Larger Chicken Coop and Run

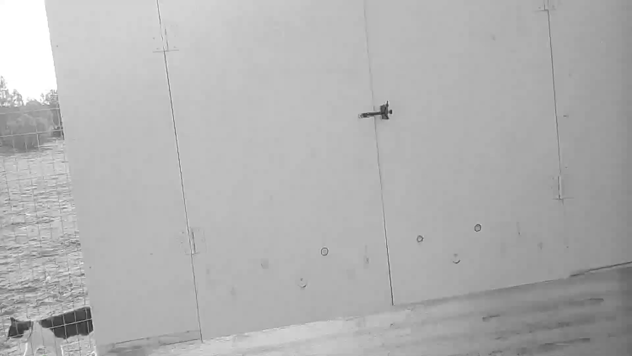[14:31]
so this is the new addition of the chicken coop that we built and actually we connected it to the prior chicken coop
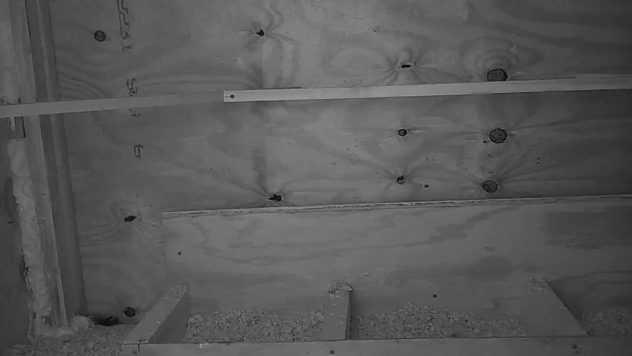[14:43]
so this is the inside that we did and we put perches up there for them created a little nesting boxes for them and
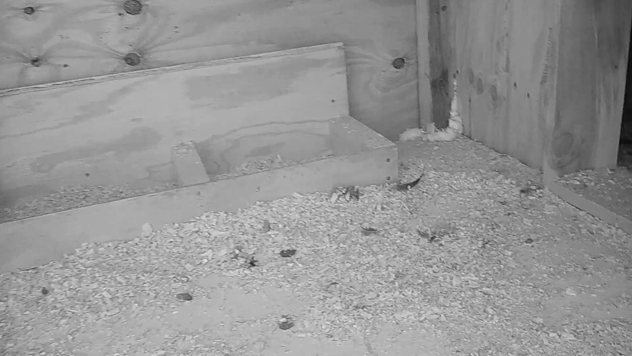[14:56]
we connected both of them by making this box area where they can walk through
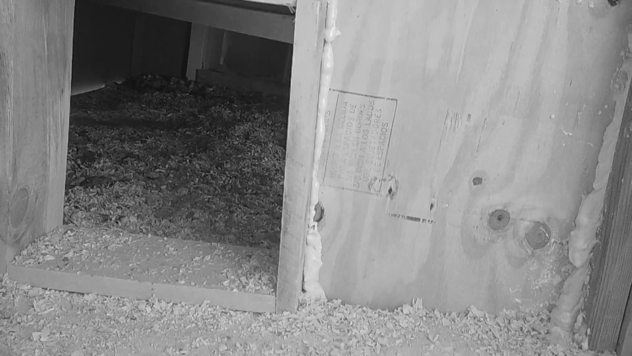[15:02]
so they have plenty of room between both boxes of the chicken coop